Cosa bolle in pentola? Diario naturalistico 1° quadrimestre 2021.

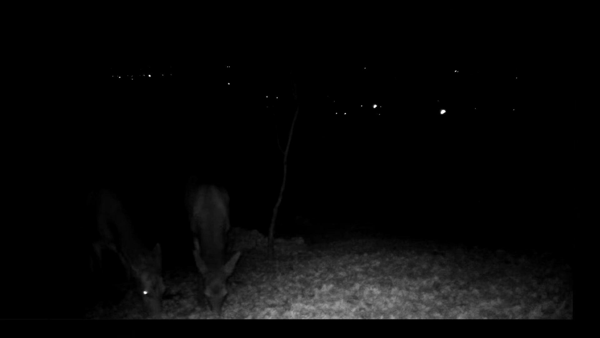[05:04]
per cambiare radicalmente il nostro pensiero nei riguardi della natura. I cervi a fine inverno scendono dalla montagna, che quest'anno è stata particolarmente innevata e con una temperatura abbastanza rigida, scelgono le radure di fondovalle. E qui vediamo numerose esemplari di cervo, di cerve femmine e qualche maschio che
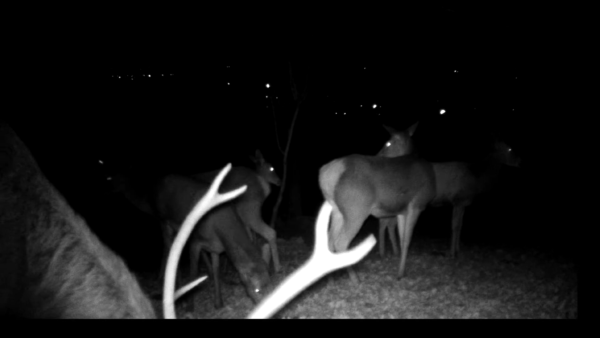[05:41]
e intanto si alimentano sfruttando i numerosi boschi di querce. Quest'anno è stata una stagione molto, molto produttiva per quanto riguarda le ghiande, quindi il cibo non manca sicuramente. I pascoli poi offrono dell'erba che è importante dal punto di vista alimentare.
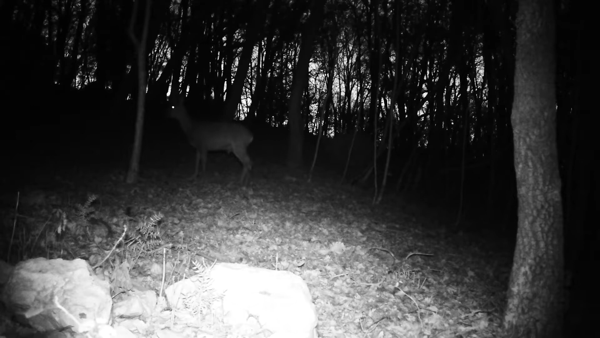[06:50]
I caprioli spaziano in una zona di decine di ettari. Questi gruppi a primavera si sciolgono e i maschi iniziano i combattimenti tra di loro per stabilire la gerarchia.
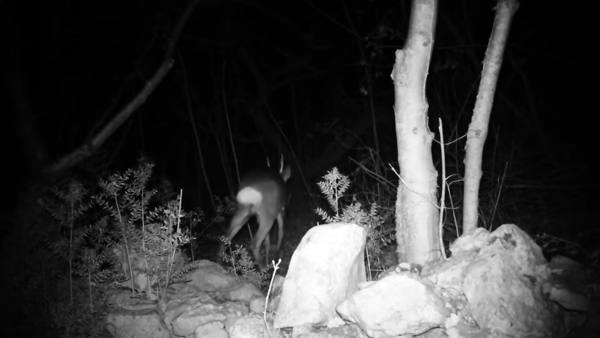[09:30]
Abbiamo visto a inizio filmato i cervi che si sono ritrovati nelle radune a fine inverno, e quella era una fase abbastanza indifferente per quanto riguarda il loro comportamento sociale.
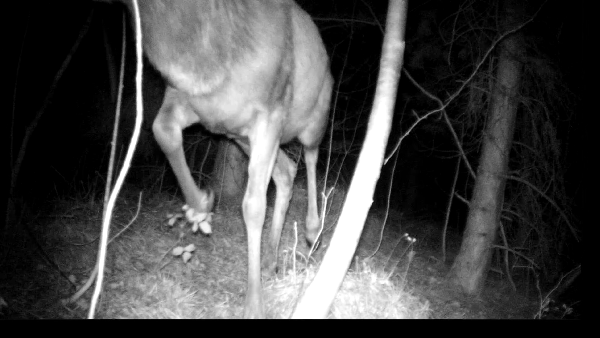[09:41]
Mentre quello che vediamo ora, invece, è una fase molto importante. I maschi in questo periodo si ritrovano tutti insieme ed è uno spettacolo veramente, veramente coinvolgente e impattante dal punto di vista emotivo vedere tutti questi animali che sono i più grossi, i più grandi della foresta, trovarsi insieme E si ritrovano proprio questa piccola porzione di animali della foresta nelle radure di Dardago,
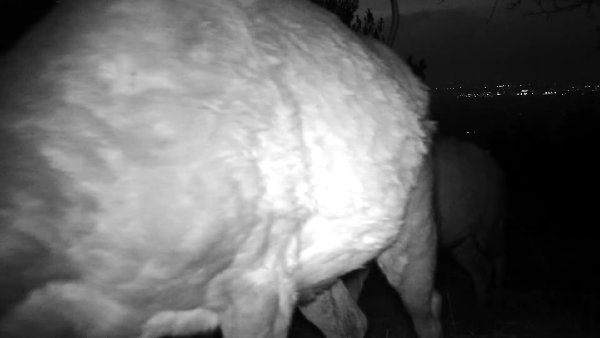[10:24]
Questi cervi con a valle le luci di Dardago. E come vediamo non hanno ancora perso il palco, anzi lo utilizzeranno ancora nei loro giochi,
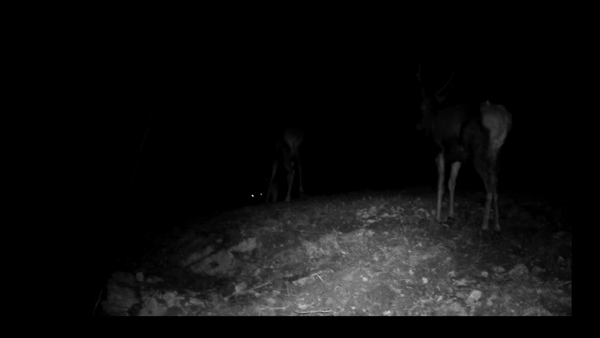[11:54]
le lotte che dicevo prima, le scaramucce, che probabilmente possiamo azzardare a dire che sono fatte anche per vedere se riescono a liberarsi il prima possibile di questo palco per permettere poi la crescita di quello definitivo.
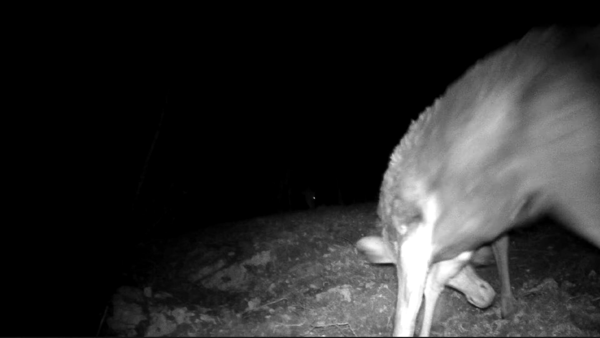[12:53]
se le danno di santa ragione, anche se queste battaglie sono più un gioco e non sono mai cruente, nemmeno nella stagione degli amori, sono cruente. Due parole vorrei spenderle anche per i sentieri che si trovano nel fitto del bosco.
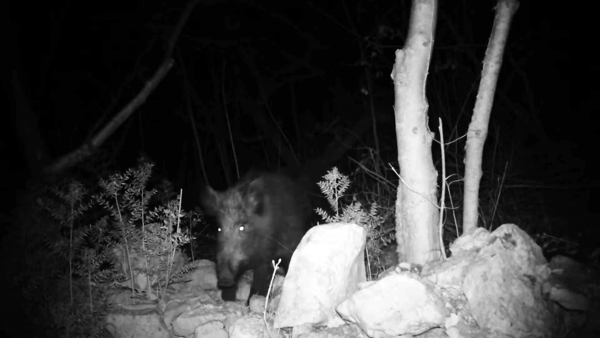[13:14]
Sono i passaggi degli animali, praticamente. Sono i sentieri che abitualmente gli animali percorrono per passare da un posto all'altro all'interno di un bosco.
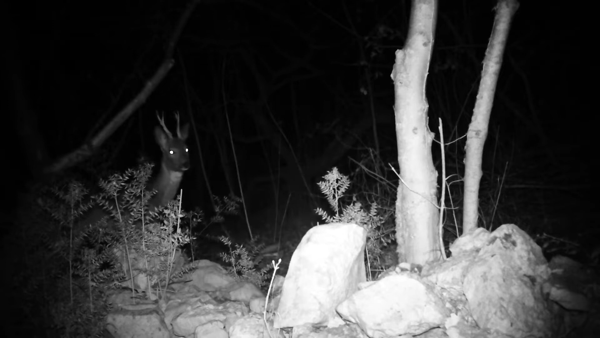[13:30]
Su questi sentieri passano prima o dopo tutti gli animali. Sono come delle strade preferenziali. Dove tutti gli animali passano, ad esempio su questi sentieri noi cerchiamo di mettere le fototrappole senza utilizzo di esche, quindi di cibo. E su questi sentieri abbiamo visto passare cervi, cinghiali, caprioli,
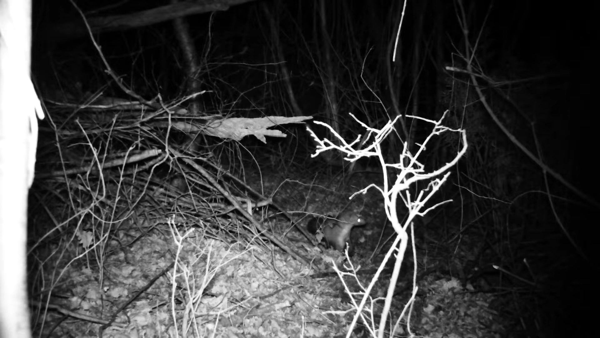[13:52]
la faina, il tasso, il gatto selvatico addirittura, gli sciacalli. Quindi sono proprio come delle autostrade che all'interno del bosco veicolano tutti gli spostamenti.
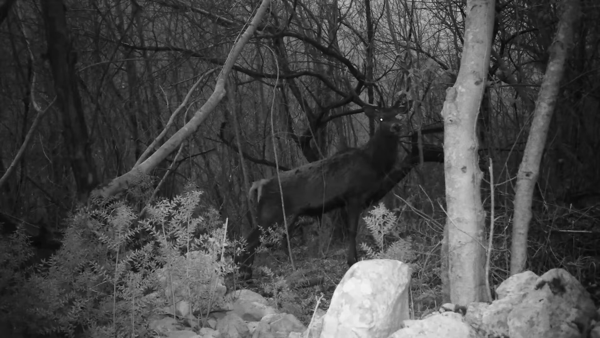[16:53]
I luoghi di passaggio dei cervi spesso sono veramente angusti, stretti, che c'è da chiedersi, ma come fanno a passare con quel palco in quei determinati spazi molto costretti?
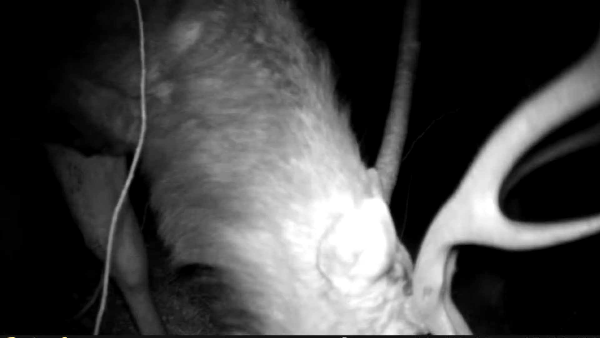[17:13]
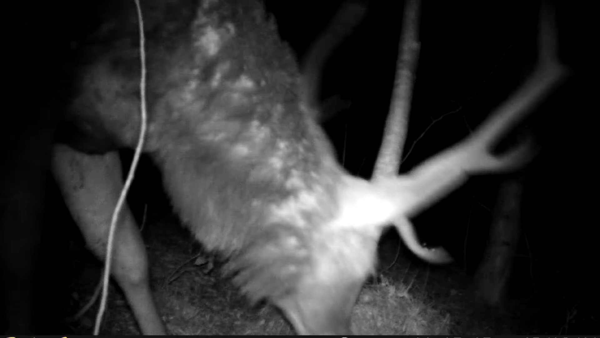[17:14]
E vediamo qui anche addirittura una fuga di cervi all'interno di questi spazi esigui.
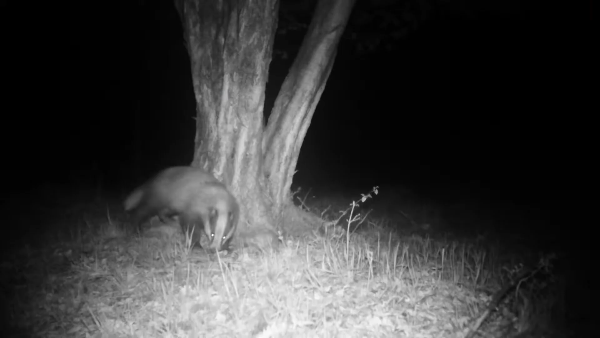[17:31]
Adesso vediamo tre animali veramente interessanti, affascinanti, che popolano il ricco sottobosco, soprattutto i querceti. Sono tutti opportunisti, elusivi, crepuscolari. Il primo è il tasso.
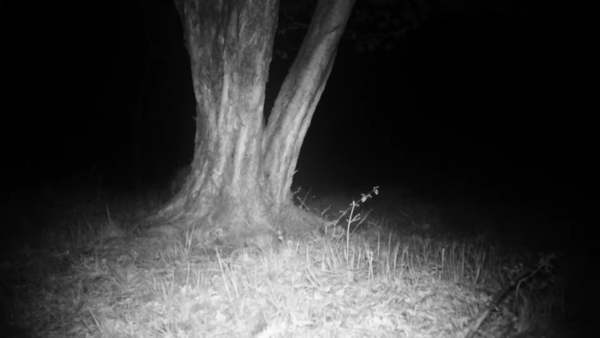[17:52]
È lungo 1 metro, pesa 20 kg, ha l'aspetto ursino, un piccolo orso a prima vista.
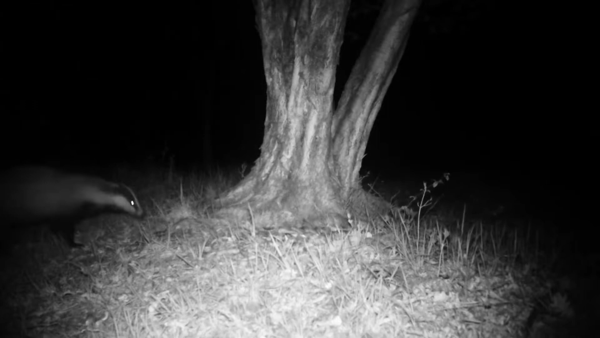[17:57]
Le zampe corte e forti, e grossi unghioni atti a scavare. Utilizza delle tane sotterranee molto profonde e spesso le ha in coabitazione con la volpe. Vive in gruppi di 5-6 individui. Difende tenacemente la sua territorialità. È una preda impegnativa, un gran cattivone se disturbato.